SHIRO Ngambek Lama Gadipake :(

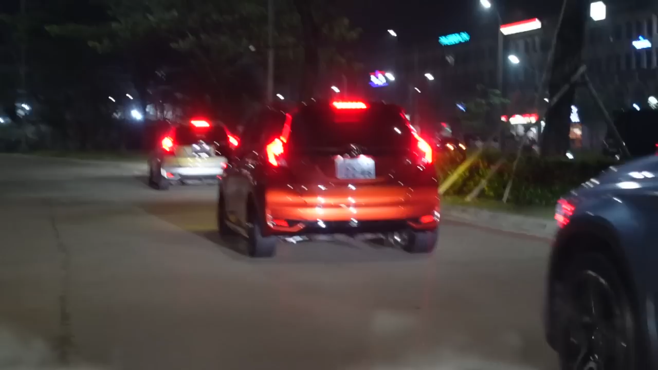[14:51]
Cakep banget ya guys ya, gila. Ada Jason lagi parkir.
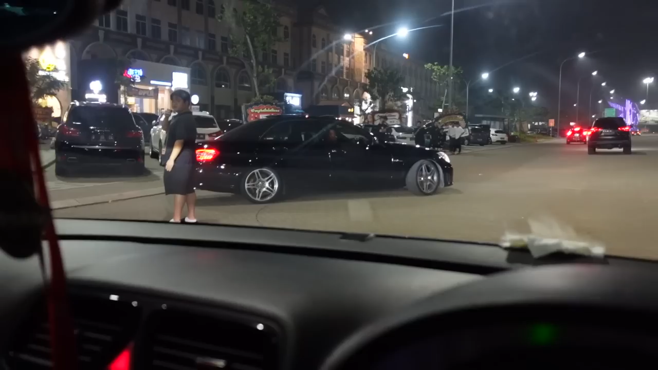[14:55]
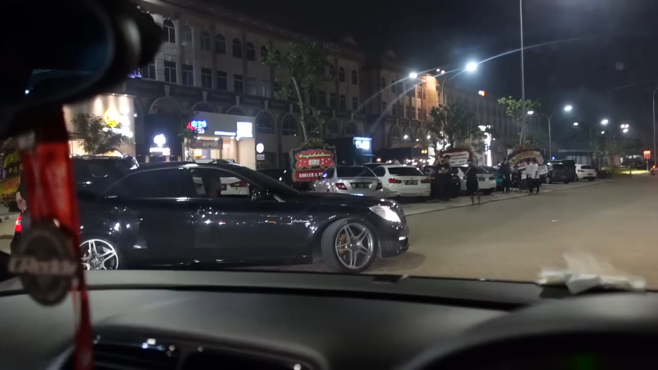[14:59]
pakai E63, cakep banget.
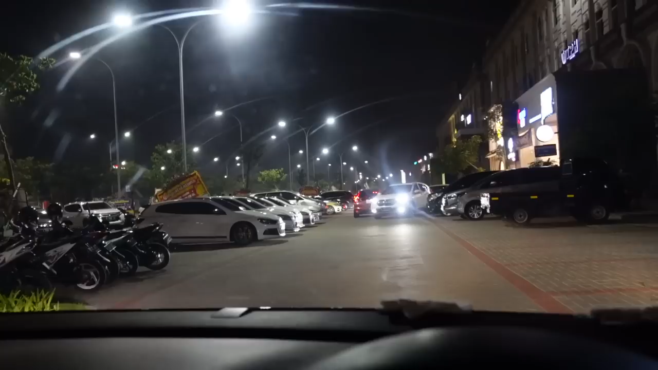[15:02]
Nah, di depan kita udah ada perkumpulan VW. Ini banyak banget VW-nya. Ada Sirocco 2000. Beh, ganteng banget pakai bebeta kuning T37. Sebelahnya ada MK7 GTI. Sebelah lagi ada Polo, ada Sirocco R.